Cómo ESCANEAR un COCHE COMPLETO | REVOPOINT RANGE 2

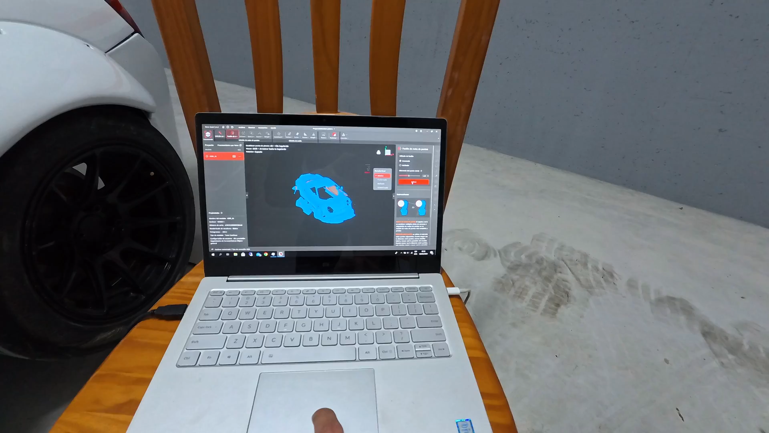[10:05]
Vamos a darle avanzado y un milímetro. Vamos a ver cuánto tiempo tarda. Estamos en el día siguiente y ya se ha procesado la nube de puntos. Vamos a verla.
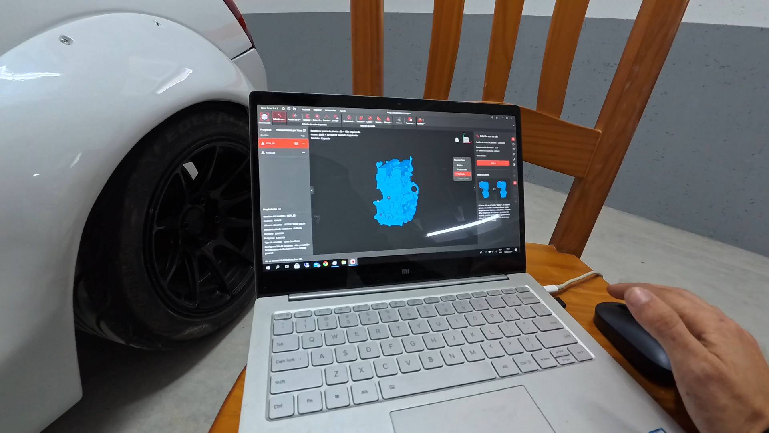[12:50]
O sea, no os voy a vender la moto, de que esto funciona y no funcione, porque yo esto lo he seguido utilizando. Este es el Revopoint Range con el 1. O sea, esto no lo hice con el 2. Con el 2 me imagino que la definición será muchísimo mejor.
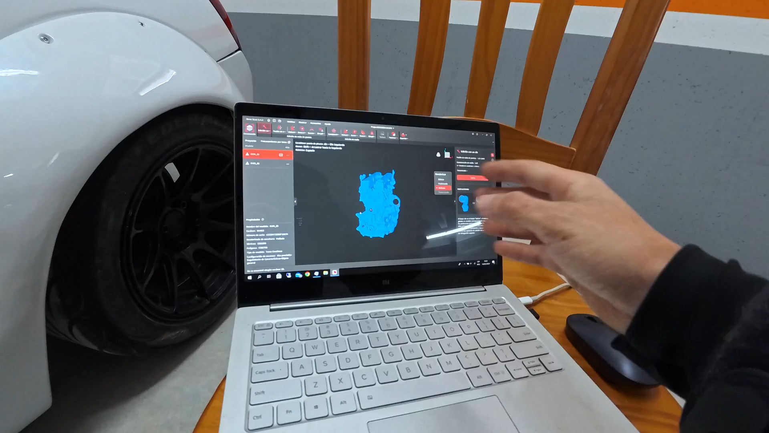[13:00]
Pero bueno, con el Revopoint Range 1. Escaneé este motor, que seguramente si veis esto que está por aquí, sabréis qué motor es. Y es que escaneó hasta el número de referencia que tenía la culata.
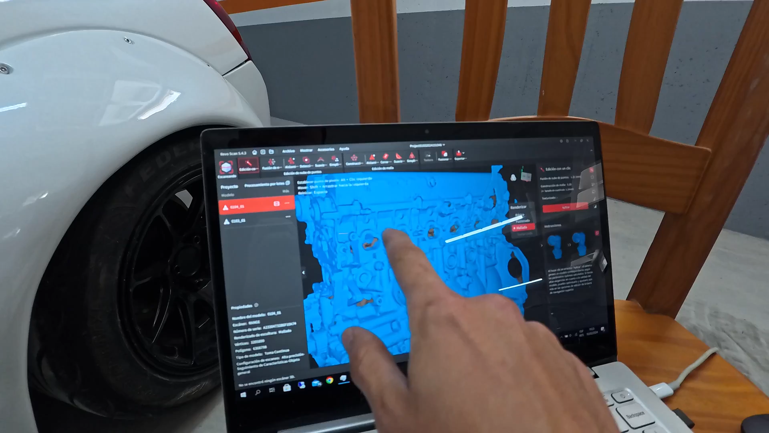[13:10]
Esto es impresionante, la definición que tiene.